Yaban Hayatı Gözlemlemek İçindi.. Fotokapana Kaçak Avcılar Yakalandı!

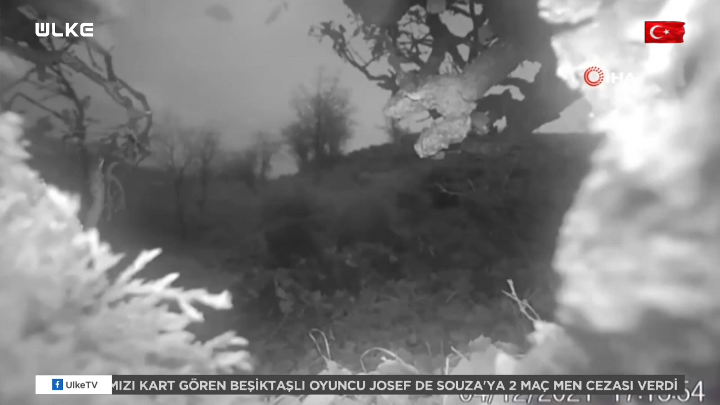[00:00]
Tunceri'de yaban hayatını gözlemlemek için kurulan foto kapanlara kaçak avcılar da takıldı.